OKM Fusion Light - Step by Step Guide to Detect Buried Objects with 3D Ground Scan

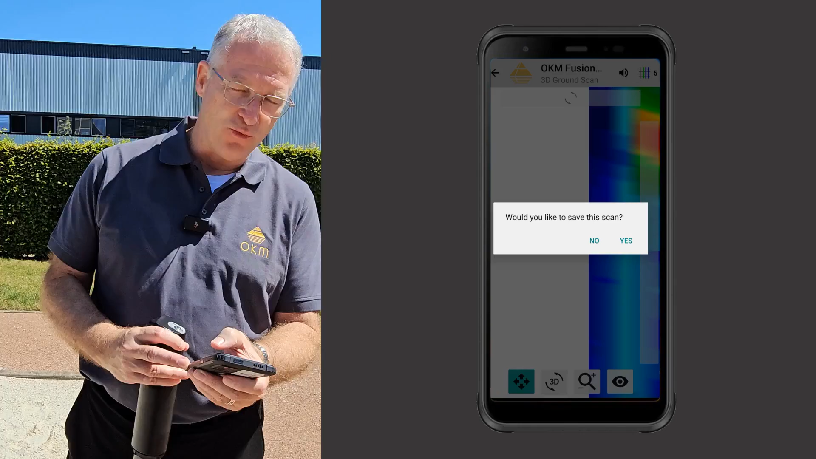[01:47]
would you like to save the scan I think we want to save the scan I've
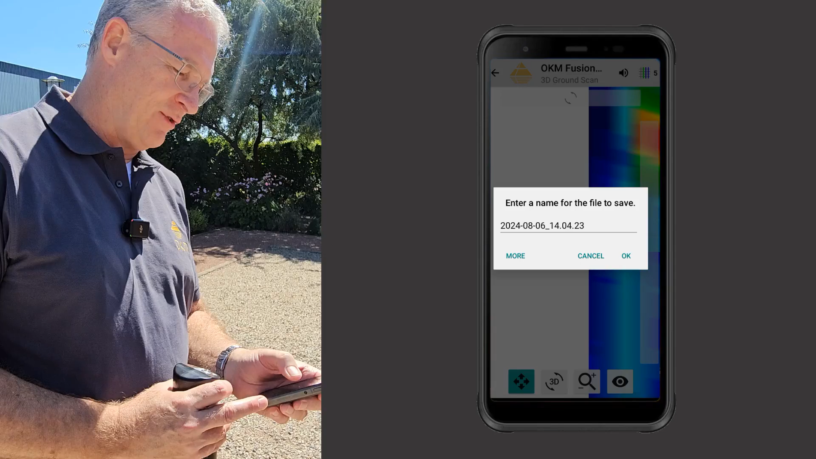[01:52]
just I'll keep the default name for it and here
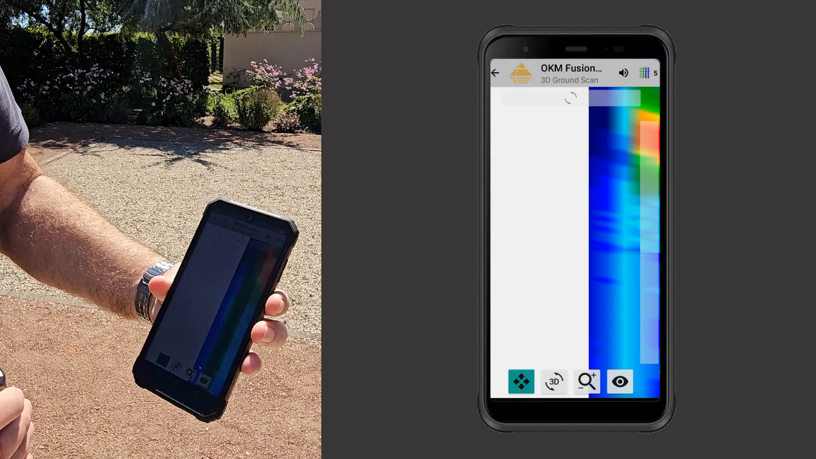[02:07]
the next screen okay guys we just made the scan we've got a great image of it here on the phone what you're gonna see is
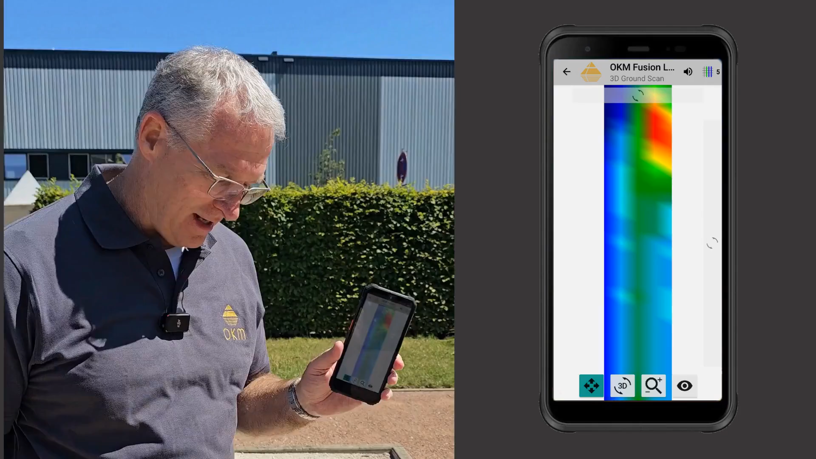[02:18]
that pipe is right here so we're going to go in
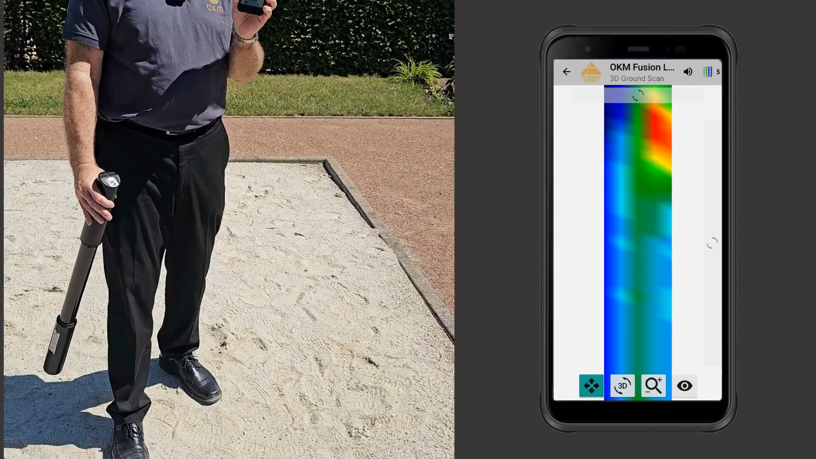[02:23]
and do the visualizer 3d we're going to transfer this over to the laptop and show you what it looks like on the
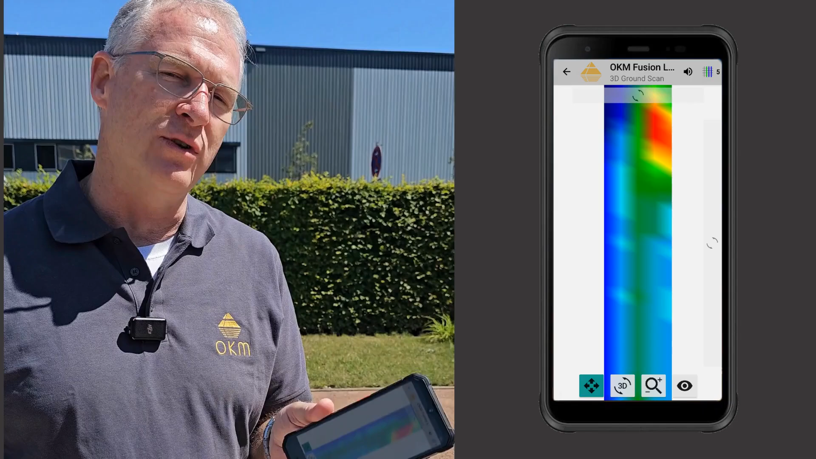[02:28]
visualizer 3d we've finished the file we've brought the phone in we've transferred it over to
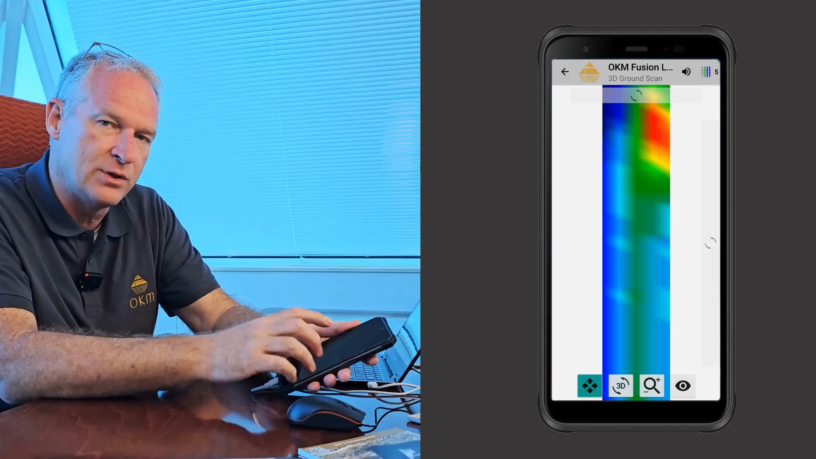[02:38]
visualizer 3d and here's what we've got you can see this is the
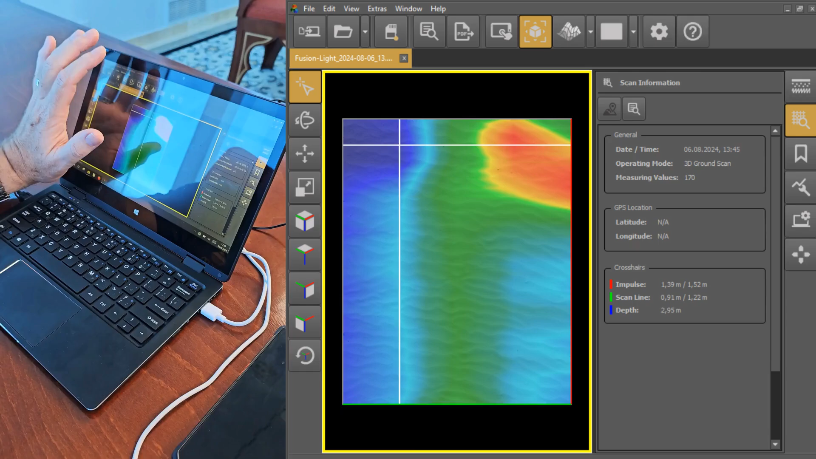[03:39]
go into the scan information and we see based on the soil type that we've chosen that it's telling us it's around 1.63 meters so what we need to do now is to go in and double check the soil type